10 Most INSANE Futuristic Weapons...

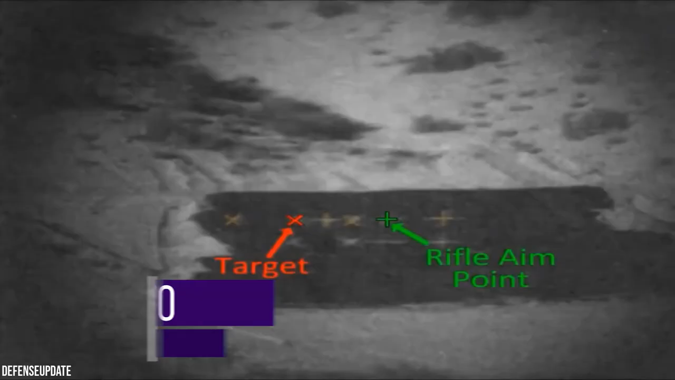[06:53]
Exacto stands for Extreme Accuracy Task Ordnance and it is a sniper rifle firing smart bullets being developed by DARPA. The new .50 cal BMG gun and improved scope could employ fire and forget technologies including fin-stabilized projectiles,
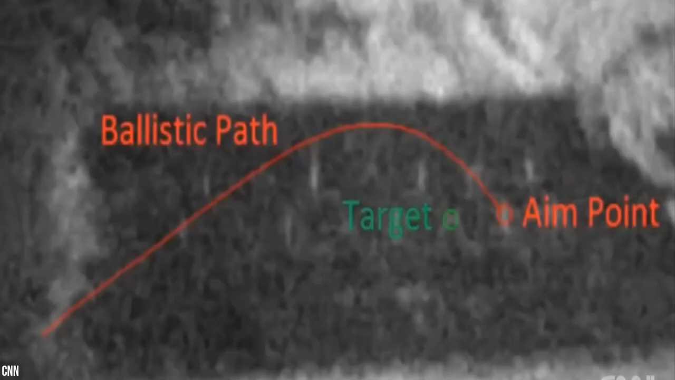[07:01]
spin-stabilized projectiles,
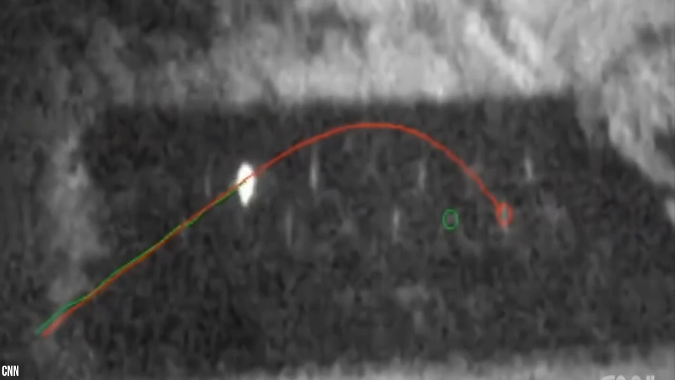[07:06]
internal and or external aero actuation control methods, projectile guidance technologies, tamper-proofing,